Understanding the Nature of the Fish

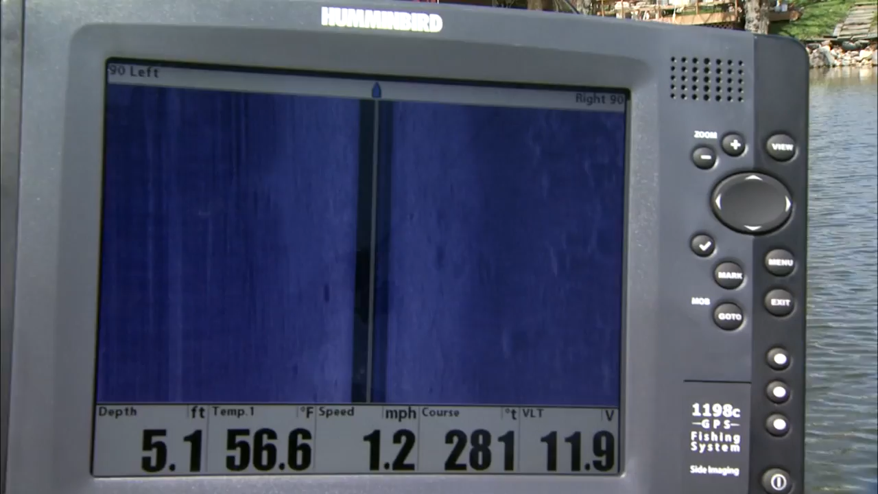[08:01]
On screen: depth 5.1 ft, water 56.6°F, speed 1.2 mph
to the right even in deeper water and up shallower and looking for those ones with a big dark shadow on it
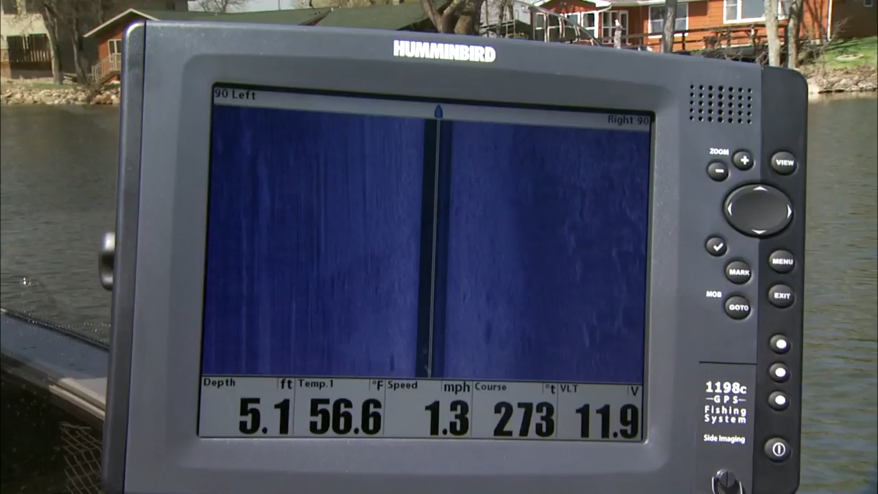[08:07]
On screen: depth 5.1 ft, water 56.6°F, speed 1.3 mph
and have had a couple fish off those they seem to be really key I'm using quantum